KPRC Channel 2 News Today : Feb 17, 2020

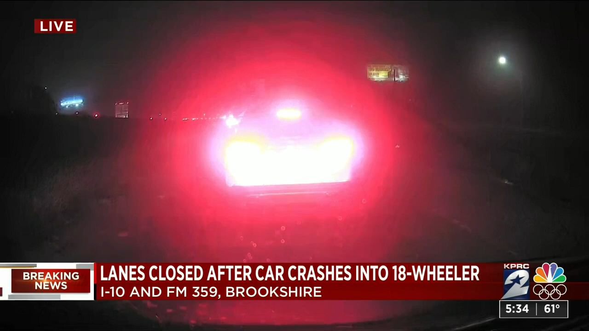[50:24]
me can you see okay there we go we know that three vehicles were involved including an 18-wheeler when we drove past the exit initially we noticed that the truck appeared to be on its side in one of the right lanes it's unclear what caused the accident but it has been extremely foggy this morning i don't know if it's translating for you guys on your camera but the visibility has been lowering throughout the morning making it very hard for drivers to see we're still waiting to hear if